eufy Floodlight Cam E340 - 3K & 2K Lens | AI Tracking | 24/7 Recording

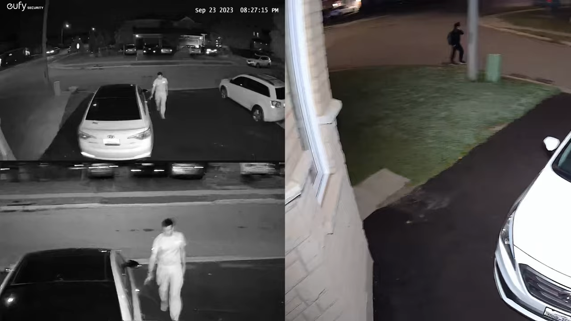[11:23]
also awesome on both of these lens whether you were using the wide angle or that 3x optical lens and it worked really well even with black and white night vision or color night vision using the floodlight. Since we have two camera lenses on here we also have two options when it comes to pulling up live view video and reviewing recorded video.